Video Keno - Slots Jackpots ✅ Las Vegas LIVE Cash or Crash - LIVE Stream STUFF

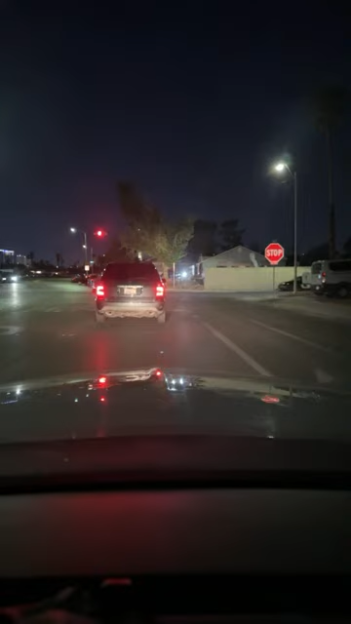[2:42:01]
Which one's more dangerous? Oh, don't give him credit. He's no dick. That big building in front, do we have any idea what that is? Does someone have any idea what that building is? Toasty as toast. He fouled out.
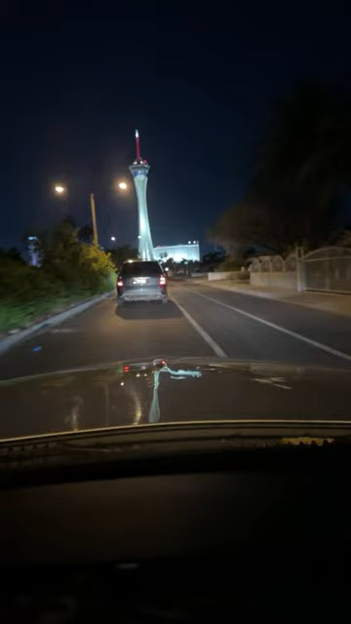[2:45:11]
That's safe, too, I guess. Almost to that big, tall building. T-Bone's here driving with us. T-Bone's got it. Heard you have cheap ride at the top of the Strat. Don't know. I've never been up there. Sorry to bother you, but did you ask if anyone has detected or dissected, not directed? Have you ever dissected a Hot Pocket?